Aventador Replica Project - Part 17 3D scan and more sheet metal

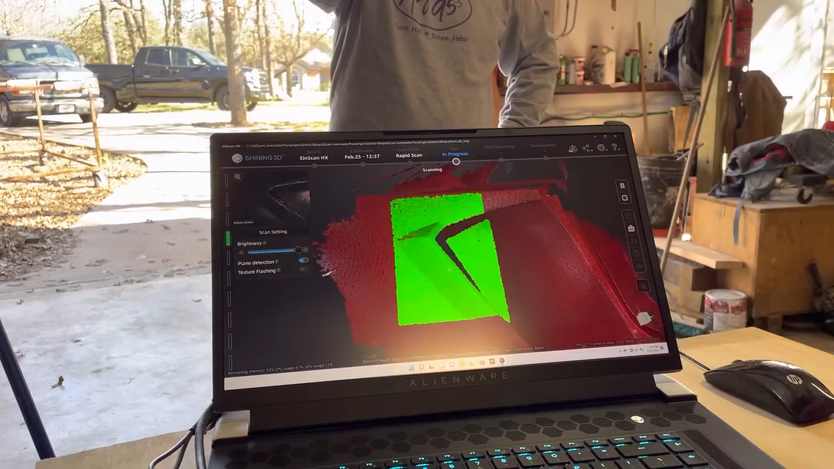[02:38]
All right, now we've got a good scan, and at some point you have to decide to stop, because if it gets lost, it'll do that double image thing, which we definitely don't want to have happen, so I'm just going to push the button to stop.